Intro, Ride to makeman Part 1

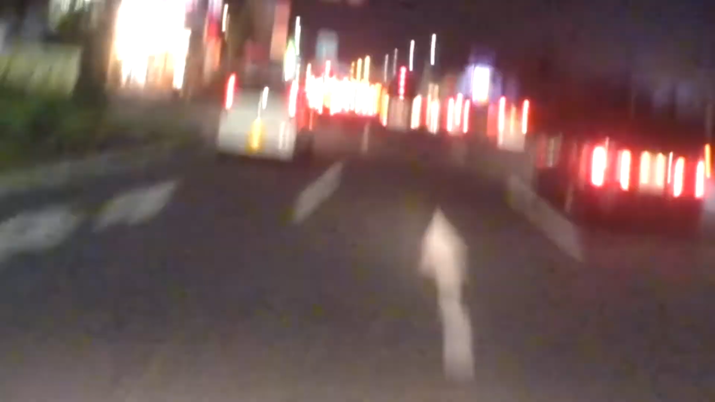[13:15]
oh yeah you can see all this traffic here as you can see I've I've cut through